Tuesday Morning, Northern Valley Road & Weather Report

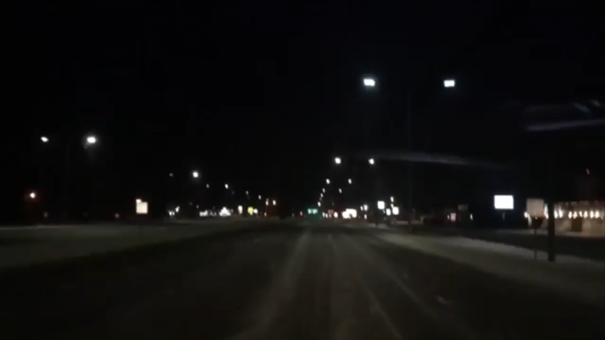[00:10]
Driving out of Crookston now on Highway 2 into Grand Forks. The big story of the day is wind. Right now in Grand Forks, 14 degrees, wind at 22 miles per hour with gusts as high as 33 miles per hour. National Weather Service is forecasting scattered snow showers today, mainly before 9 a.m. Then scattered flurries after noon, cloudy with a temperature falling to around 9 by 4 p.m.